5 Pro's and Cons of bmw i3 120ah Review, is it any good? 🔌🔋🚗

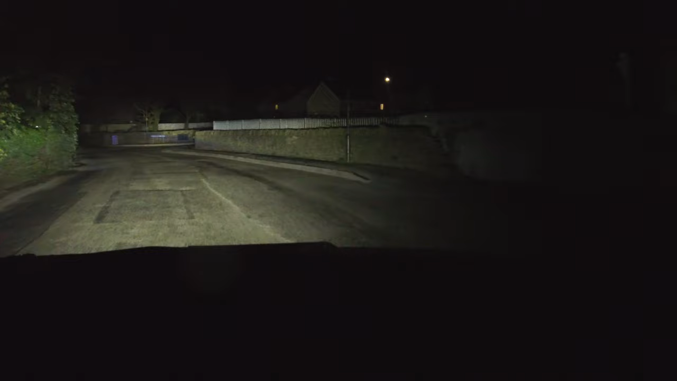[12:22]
mind I am recording this in July but I will try and record the darkest road I can with standard beams and then main beams but they are